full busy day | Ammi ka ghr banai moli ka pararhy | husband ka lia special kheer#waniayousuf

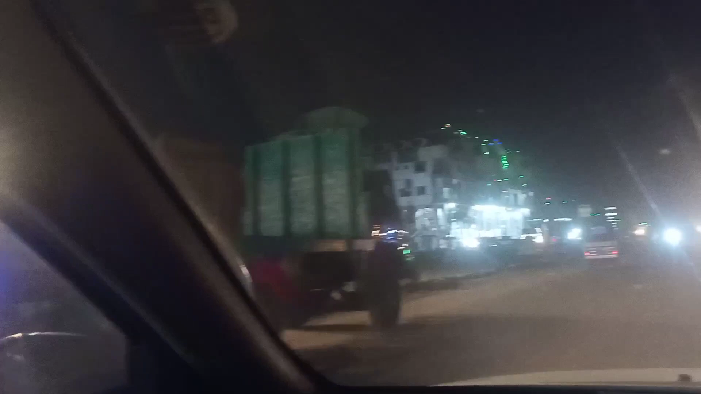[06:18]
پاس یہ ایک مارکیٹ ہے وہاں جا رہے ہیں یہ نہیں اگلی مارکیٹ میں جا رہے ہیں اور یہ دیکھیں